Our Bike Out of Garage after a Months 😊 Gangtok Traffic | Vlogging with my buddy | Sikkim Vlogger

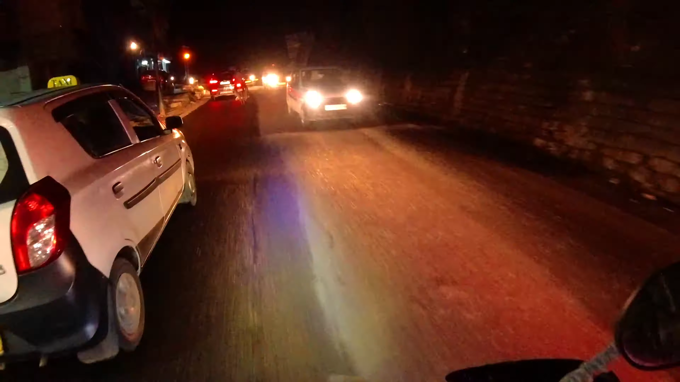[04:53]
कस्तो भन्दाखेरि एकदम लाइट लाइट हुँदैन गाडीहरू, हिँड्नु मजा लाग्छ क्या. तपाईँले यस्तो राम्रोसँग क्लियर त देख्नु भएको छ कि भएको छैन, तर भए पनि अब मजा आउँछ क्या।